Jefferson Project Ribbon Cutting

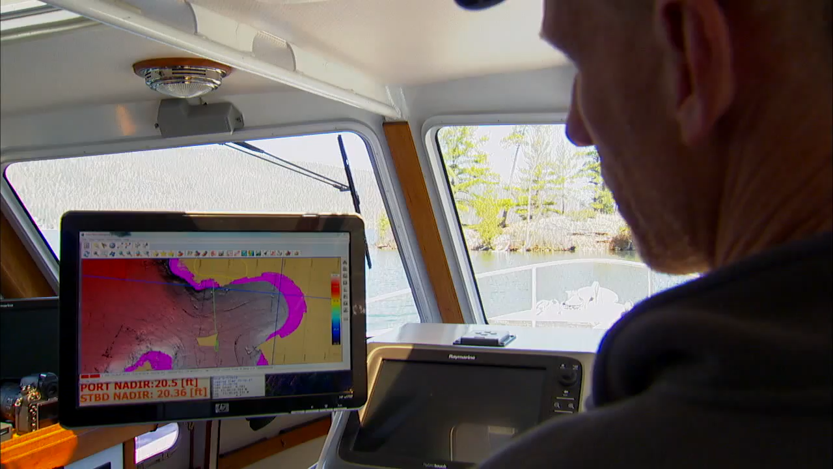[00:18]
Bathymetric surveys map the floor of the lake this summer, state-of-the-art sensors are currently collecting data about the water circulation,